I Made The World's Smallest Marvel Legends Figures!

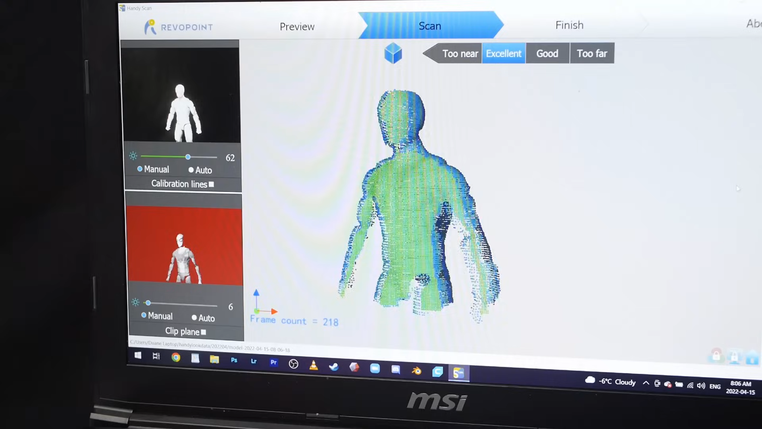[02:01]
And you can see here that after the figure was sprayed, the scanner does a much better job of capturing the object.
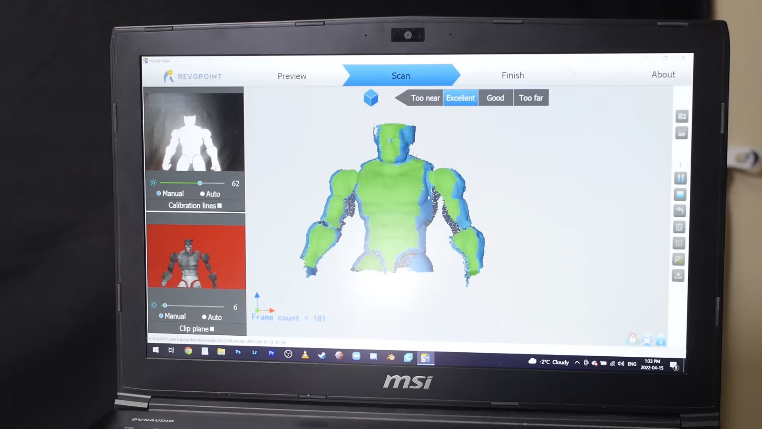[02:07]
I then scanned my Beast figure as well and next we'll be able to export the 3D models of both figures.